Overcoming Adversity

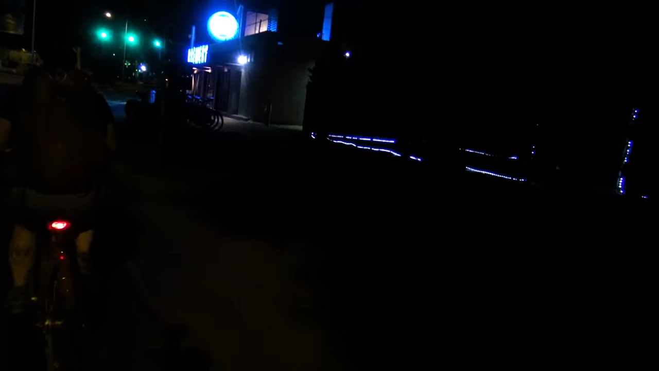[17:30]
okay that looks like a bicycle drop-off it almost looks full